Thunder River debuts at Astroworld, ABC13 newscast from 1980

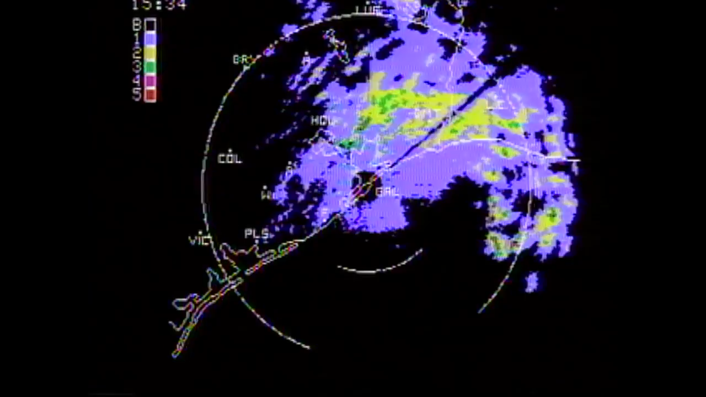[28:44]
Eyewitness radar right now is scanning on the close range, and we're picking up continued heavy thunderstorm activity along the Sabine River and over in southwest Louisiana.